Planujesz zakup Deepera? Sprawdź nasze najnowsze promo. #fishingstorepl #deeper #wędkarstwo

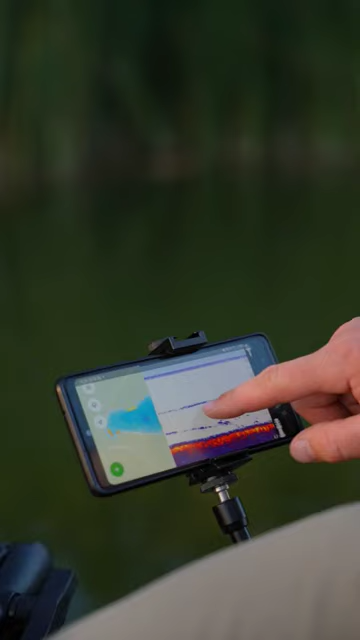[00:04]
Możemy tutaj używać różnych trybów. Jest teraz także wyposażony w mapy, które przez trzy miesiące macie za darmo.